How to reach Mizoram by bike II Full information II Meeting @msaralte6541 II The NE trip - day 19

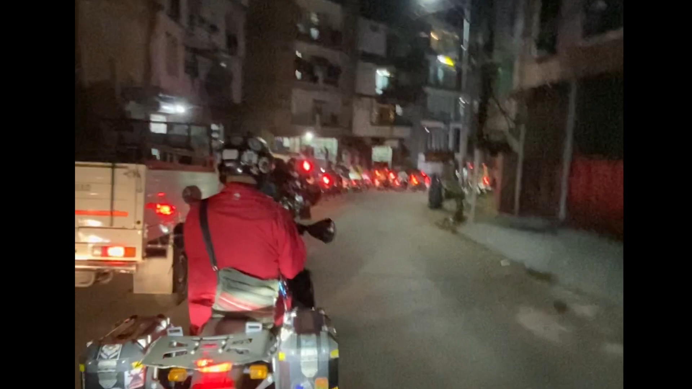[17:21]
कोई ओवरटेक नहीं कर रहा था, कोई ड्राइवर वाला मार्क क्रॉस नहीं कर रहा था, एंड कोई भी हॉर्न नहीं बजा रहा था. Everyone is so disciplined. Aizawl के ट्रैफिक रूल्स के बारे में आपको आने वाले व्लॉग्स में देखने को मिलेगा. Meanwhile, MC guided us to our homestay.